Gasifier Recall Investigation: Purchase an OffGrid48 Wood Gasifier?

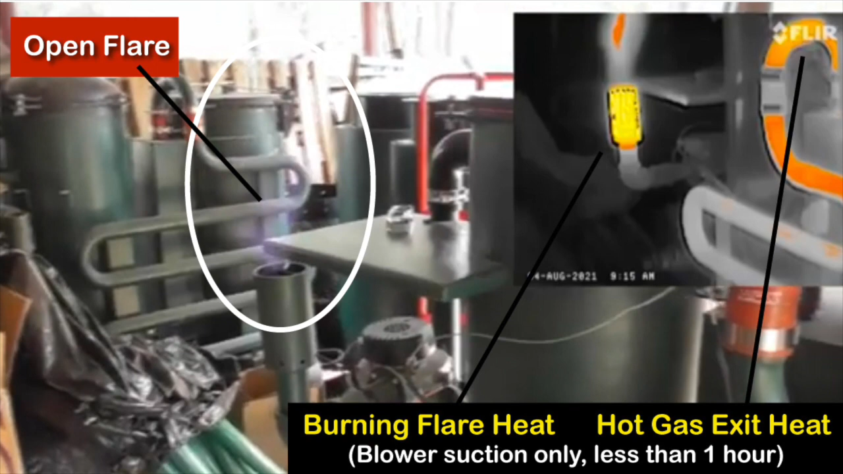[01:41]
Upon further investigation, Off-Grid 48's own thermal imaging photos from 2021 show the extreme temperature present in the hot gas exit tubes under only 30 to 40 minutes of blower use.